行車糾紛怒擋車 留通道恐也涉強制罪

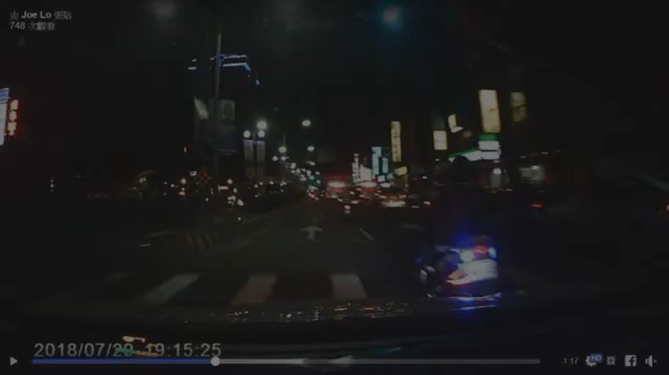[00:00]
记者吴正峰台北报道，日前一名骑士与轿车发生行车纠纷，愤而在轿车前方连续急刹三次挡车，